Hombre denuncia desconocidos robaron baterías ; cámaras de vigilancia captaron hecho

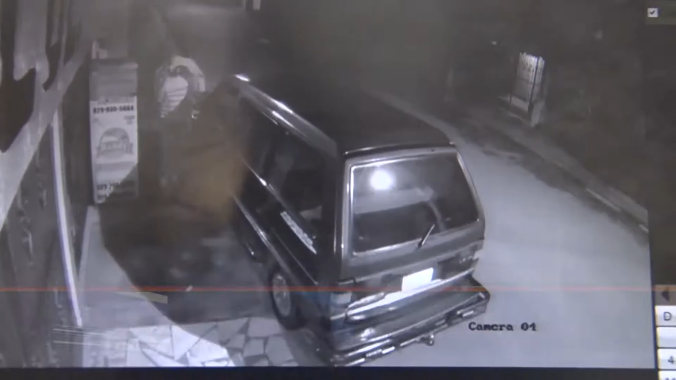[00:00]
Las imágenes captadas por cámaras de vigilancia muestran el momento en que desconocidos sustraen baterías a un vehículo en un hecho registrado en la calle 2, casi esquina Inver, del sector Hermanas Miraval en esta ciudad de San Francisco de Macorís. El afectado al ser cuestionado narra lo sucedido.
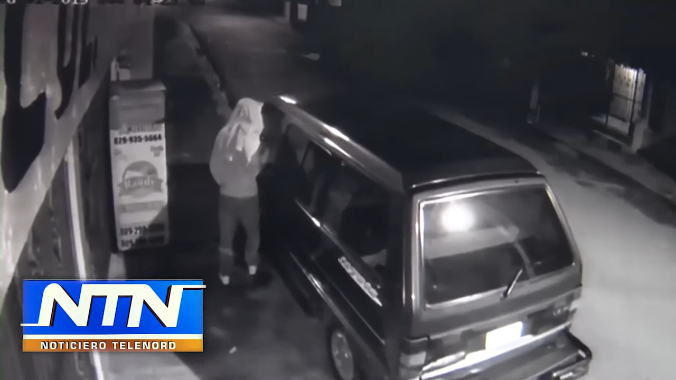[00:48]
¿Cuándo hizo el vehículo? Lo violentó, correcto.
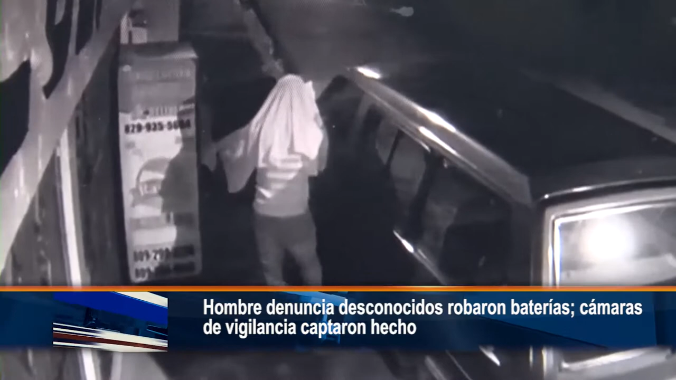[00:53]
¿Es la primera vez que usted ya me roba en otras ocasiones? En otras ocasiones me robaron también. Y me da la idea de creer que el mismo que me robó, la batería fue que me robó un dinero también de ahí. ¿Usted la habían robado aquí en el programa?